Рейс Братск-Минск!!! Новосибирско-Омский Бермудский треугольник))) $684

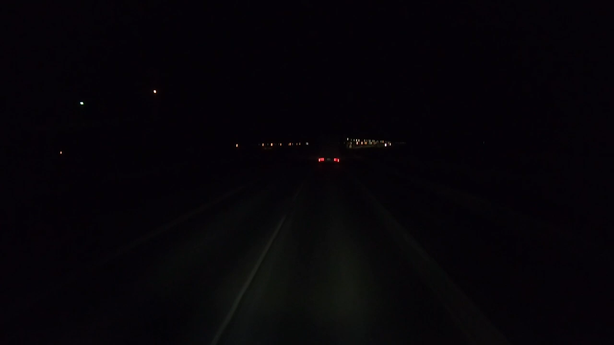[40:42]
Тюменскому и штук 10. Дальше не поедем, все, вот Тошнолобово. Тушнолобово. С левой стороны сейчас стоянка будет, вроде как там площадка большая, места должны быть. Хватит на сегодня.